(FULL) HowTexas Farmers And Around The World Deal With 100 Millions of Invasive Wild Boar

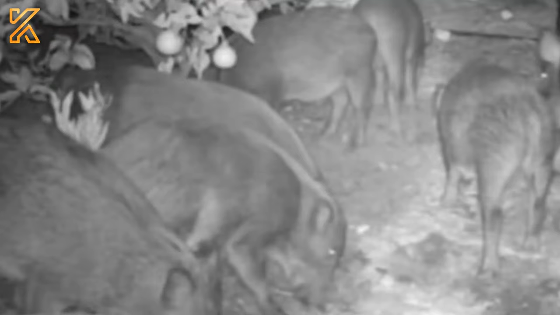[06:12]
To prevent wild hogs from ravaging cornfields, farmers often organize hunts on their land.
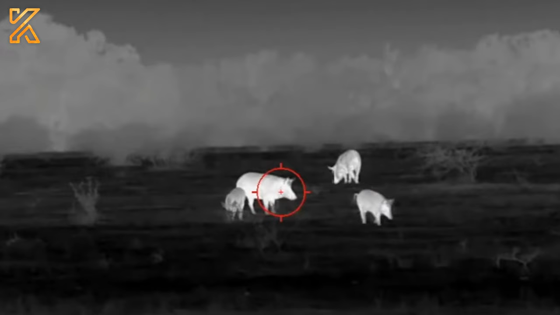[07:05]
It requires expertise, knowledge, and sometimes advanced skills to take down a hog.
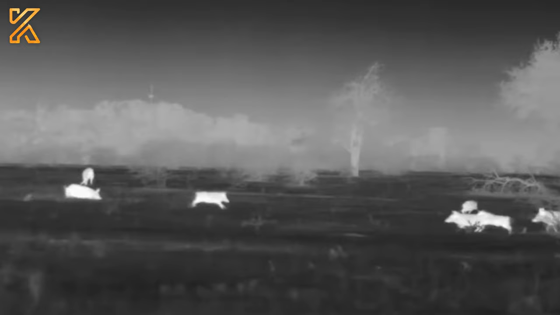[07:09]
It demands agility and precision to keep any wild hog from escaping control.
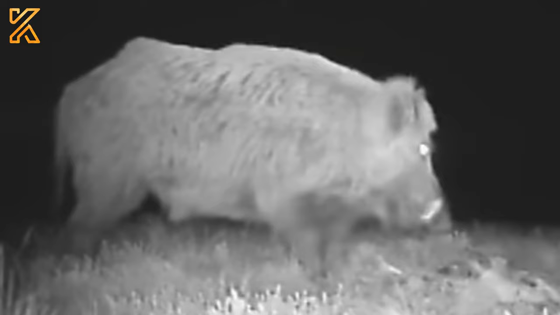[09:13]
This boar was too close to the hunter, and you can clearly see how massive it is.
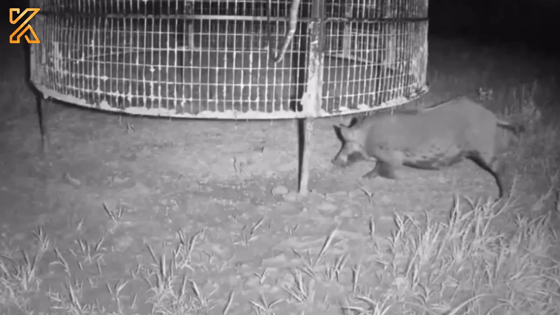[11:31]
It even knows how to kneel on its two front legs to reach for food without triggering the trap to collapse.
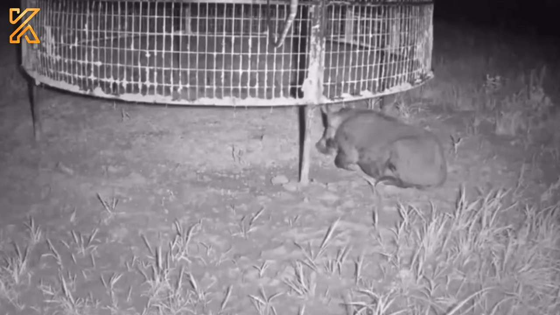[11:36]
This wild boar is one of the largest ever captured.
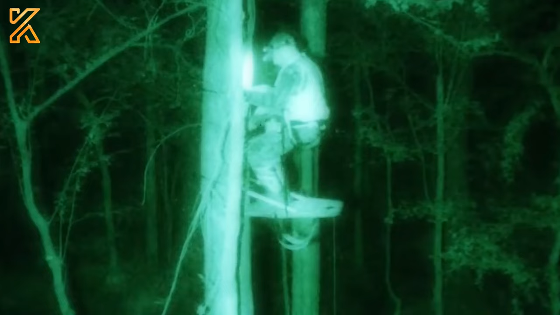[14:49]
This man engaged in an intensive battle with a mass of wild boar in the dead of night.
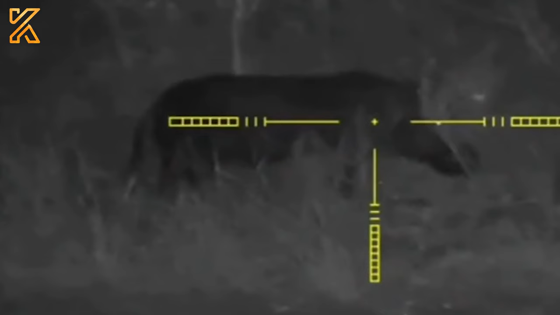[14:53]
It was once in a lifetime opportunity for the hunter and he wasn't going to miss it at no matter the time.
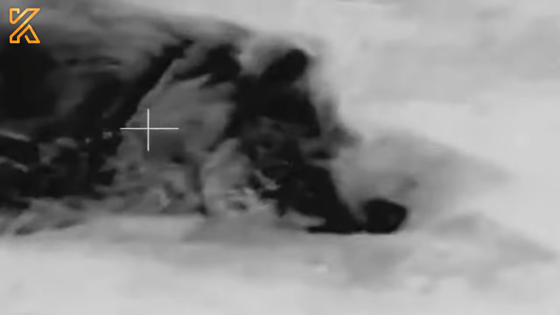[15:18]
causing a widespread stir as people witnessed the colossal size of the wild boar.
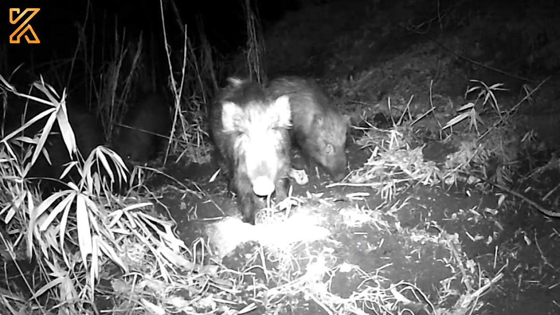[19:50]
These inherently aggressive wild animals often invade farms at night, causing significant damage to crops and creating a host of security and environmental issues.
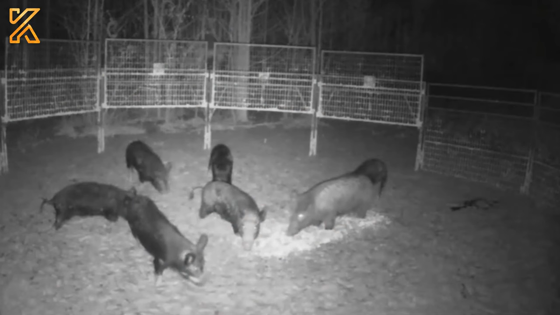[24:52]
and drop nets strategically placed in areas frequently visited by feral hogs. These traps are usually baited to attract feral hogs.